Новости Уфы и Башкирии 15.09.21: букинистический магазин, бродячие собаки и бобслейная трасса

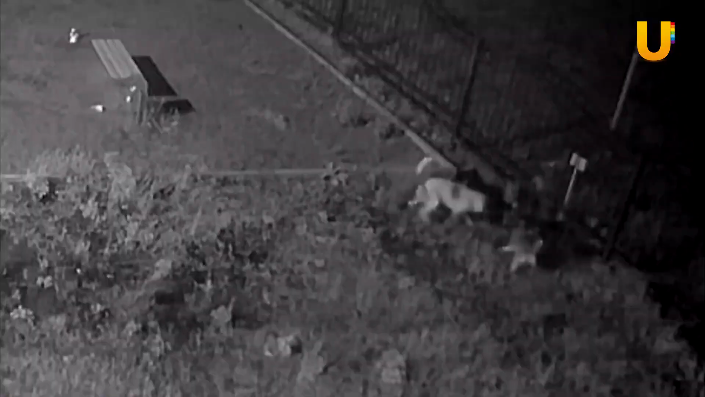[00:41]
На этих шокирующих кадрах стая бродячих собак на детской площадке буквально рвет на части кота полкана породы мейн-кун. Силы были неравны, у несчастного животного не было ни единого шанса выжить. Хозяйка Лилии потрясена потерей питомца.